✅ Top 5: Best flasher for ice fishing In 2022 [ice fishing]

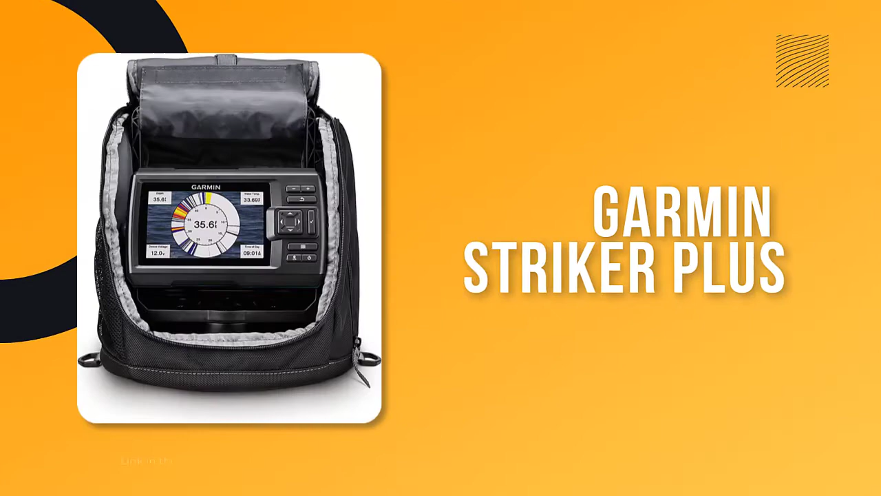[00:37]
Garmin Striker Plus When you're out on the ice, the last thing you want to worry about is whether or not you'll be able to find the fish.
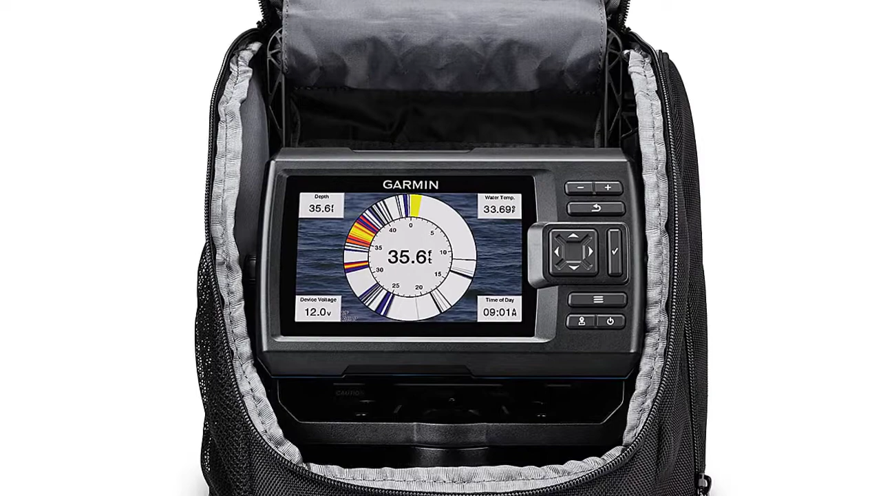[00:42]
On screen: depth 35.6 ft
With the Garmin Striker 5CV Ice Fishing Bundle, you can rest assured that you'll have all the tools you need to find the fish and have a successful day of fishing. The Striker 5CV comes with a high-wide Garmin Chirp Ice Fishing Transducer for crisp, clear fish arches and excellent target separation. The built-in Garmin Quickdraw Contours Mapping Software lets you create and store maps with one-foot contours for up to 2 million acres.
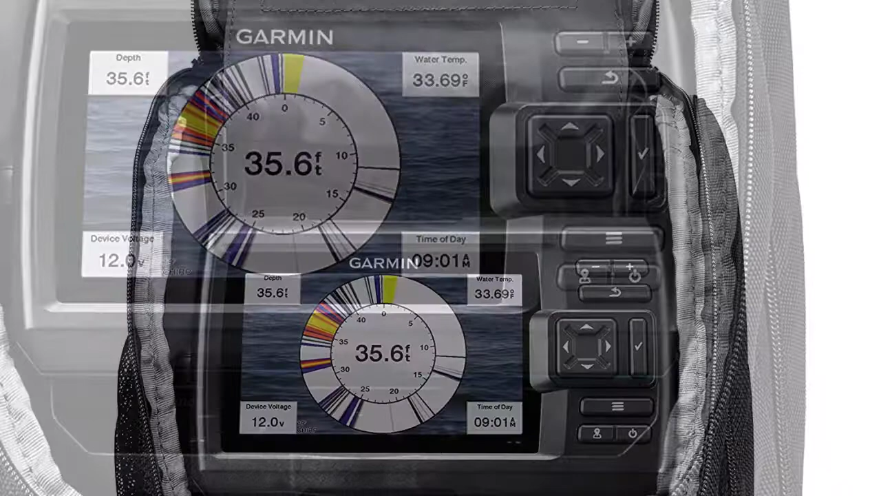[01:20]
On screen: depth 35.6 ft, water 33.69°F
The portable carrying case holds the unit, cables and battery, so you can be sure you have everything you need for a successful day on the ice. Here are some pros and cons that I found to be interesting for you.
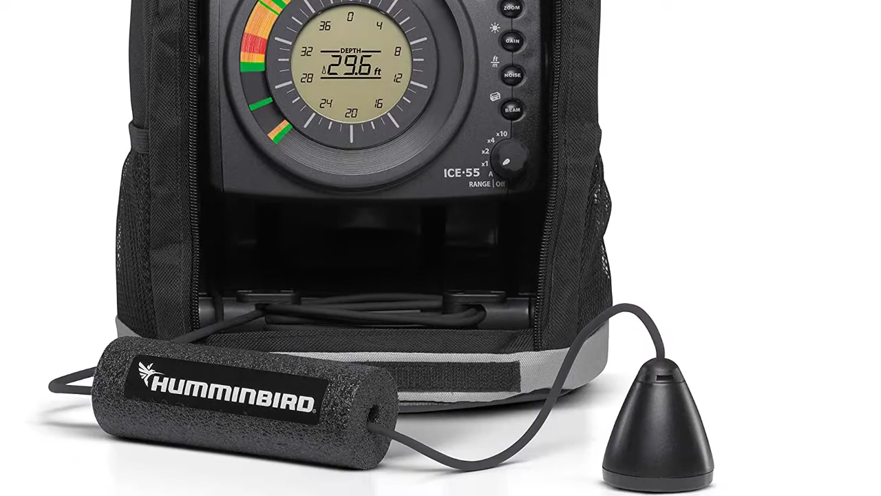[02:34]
On screen: depth 29.6 ft
engineered for peak performance in temperatures as cold as minus 20 degrees. The ICE Helix series lets you choose how your sonar returns appear with a wide array of viewing options made specifically for the Ice Angler, including flasher and 2D sonar combo views together on the same screen for the first time. The Humminbird ICE flasher series is loaded with innovations that will have you chomping at the bit for the next big freeze the three-color fiber optic display shows you the lake bottom and marks the fish and your lure below.
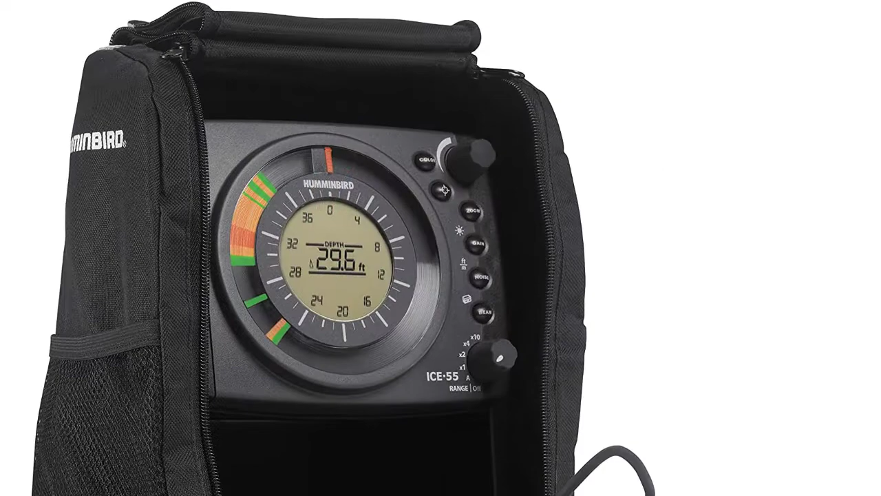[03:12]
On screen: depth 29.6 ft
The ICE55 Flasher features a center dial LCD display that will provide a digital depth display and automatic depth scale and is engineered for peak performance in temperatures as cold as minus 20 degrees. Our dual frequency sonar delivers user selectable beam options to fine-tune your sonar coverage to keep you zoned in on the fish. Here are some pros and cons that I found to be interesting for you. It can help you choose the right product on your importance.
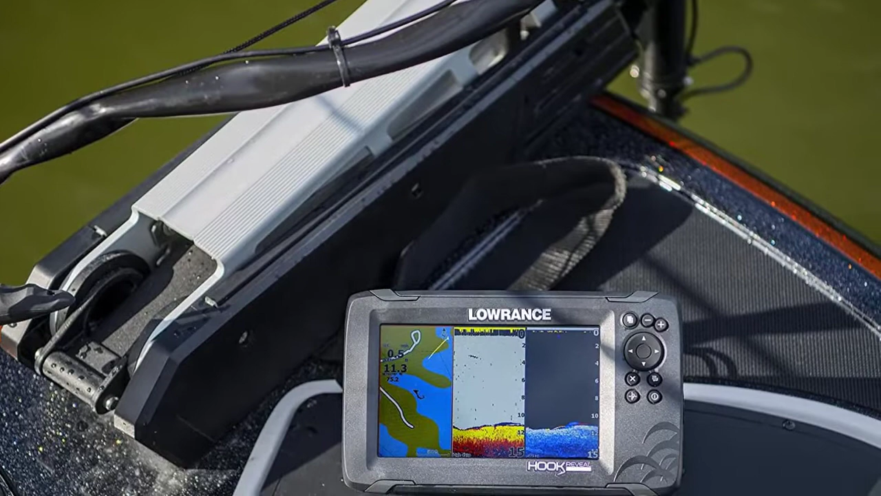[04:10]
Perfect for anglers who want the best views below the boat,
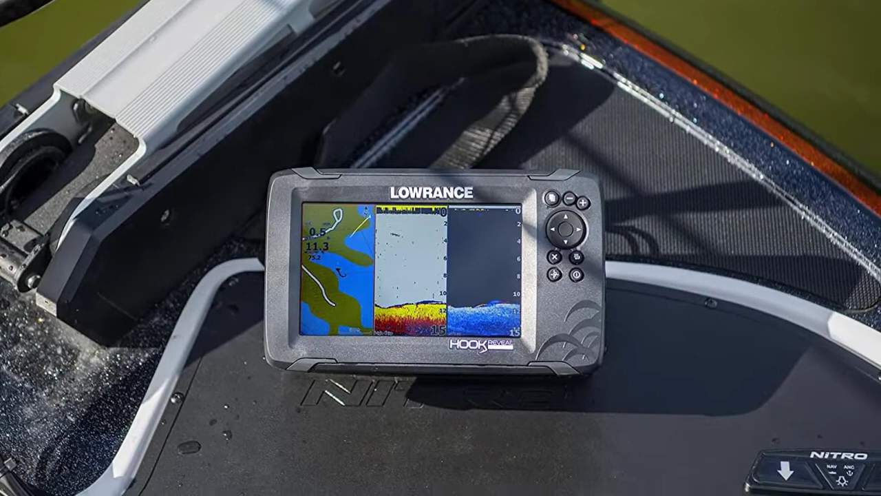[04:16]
SplitShot features the fish-finding capability of wide-angle high chirp sonar and the high-resolution images of fish-holding structure from downscan imaging.
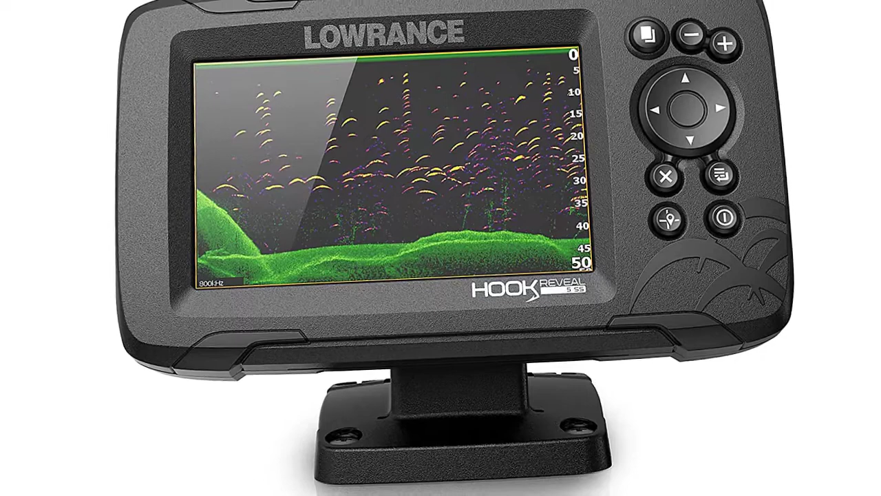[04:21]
Spend more time fishing and less time reworking your sonar settings with Hook Reveal Auto-Tuning Sonar,
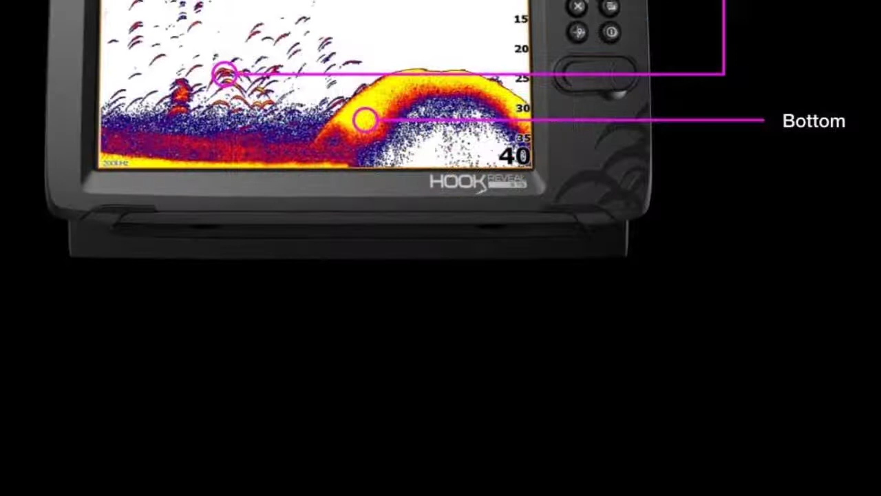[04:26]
which ensures you get the best sonar image every time by
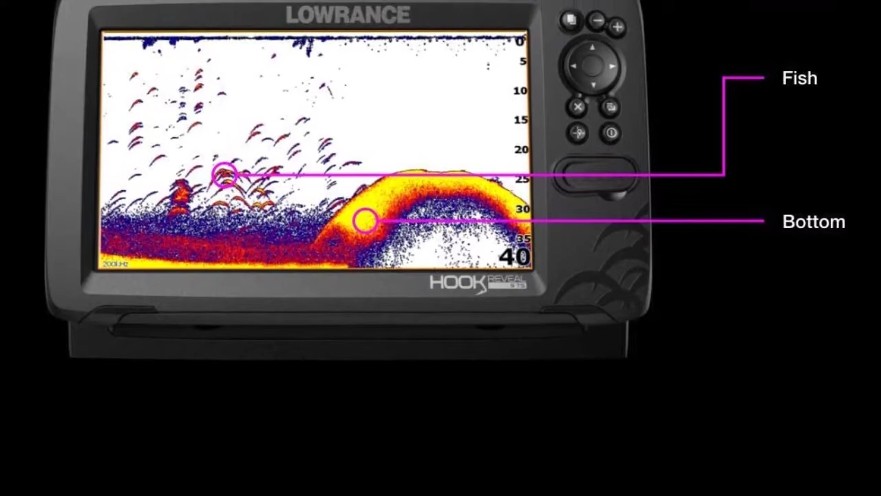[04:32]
automatically adjusting settings as fishing conditions change. Here are some pros and cons that I found to be interesting for you.